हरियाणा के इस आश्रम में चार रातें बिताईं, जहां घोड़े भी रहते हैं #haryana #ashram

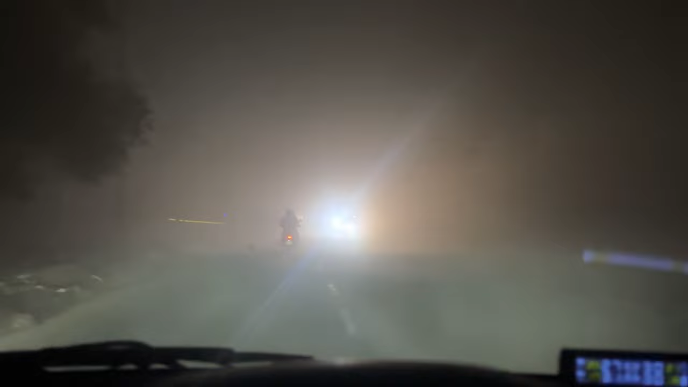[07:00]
और भाई ये देखो कितना कोहरा आ रहा है भाई, पहला सीजन का पहला कोहरा ही है, बस दिसंबर को रह गए हैं 2-3 दिन।